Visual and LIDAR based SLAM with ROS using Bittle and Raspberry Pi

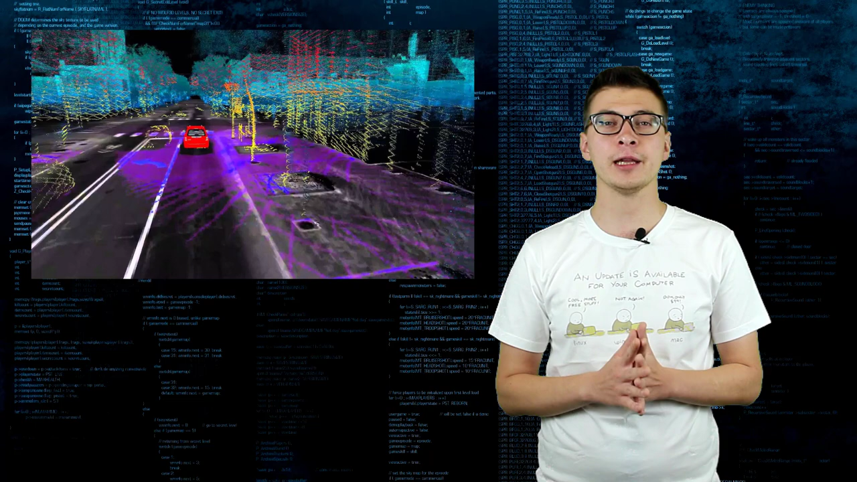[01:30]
Laser scanners – one-dimensional and 2D sweeping laser rangefinders.
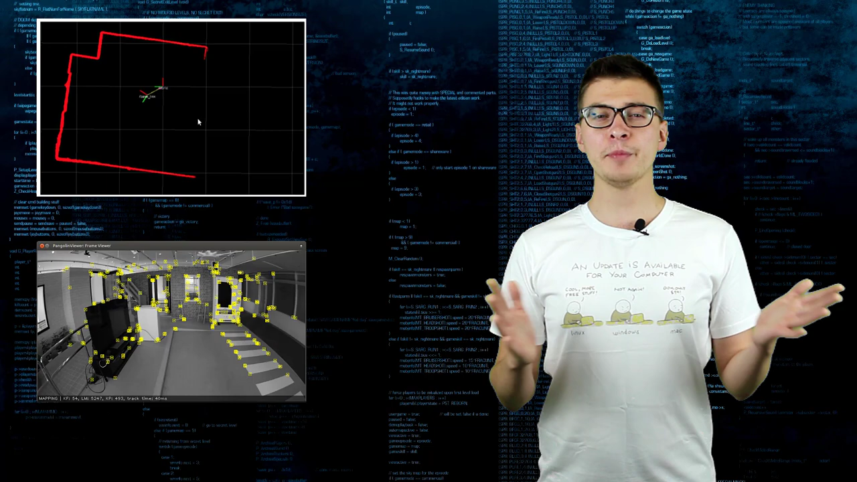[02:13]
LiDAR-based SLAM is relatively easy to set up and it is quite precise. There is a reason Waymo uses LiDAR-based SLAM on their self-driving car.
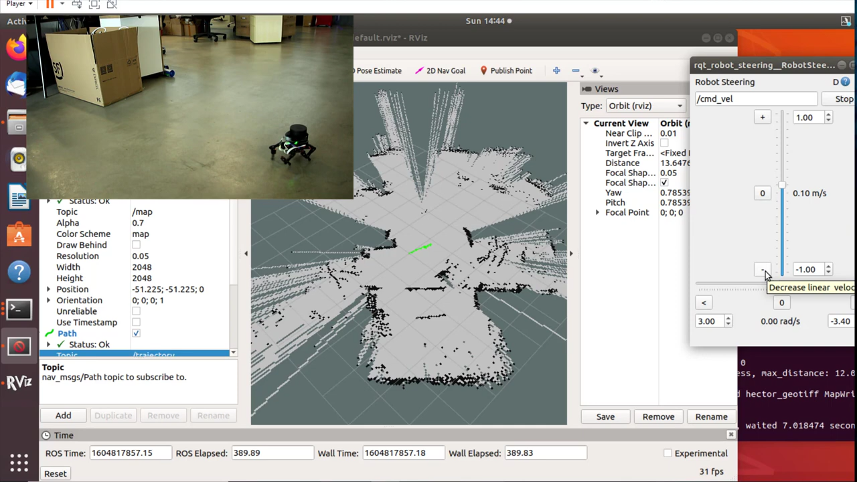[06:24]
robot control and Hector SLAM node. Overall, mapping results look much better than with Orb SLAM2 and Hector SLAM can even publish odometry and pass messages,